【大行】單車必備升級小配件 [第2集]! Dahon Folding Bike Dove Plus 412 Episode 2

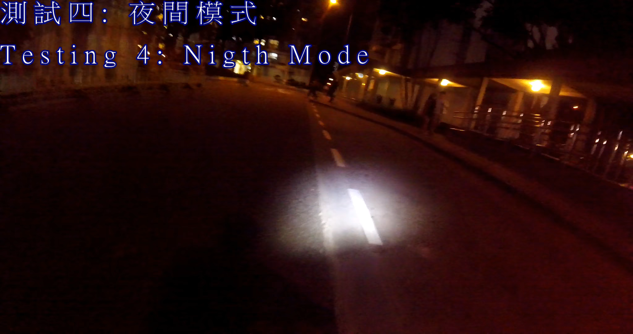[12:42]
這裡我們也有個電筒這個電筒晚上是很光亮的你看到所以如果你行車來說晚上必須有個電筒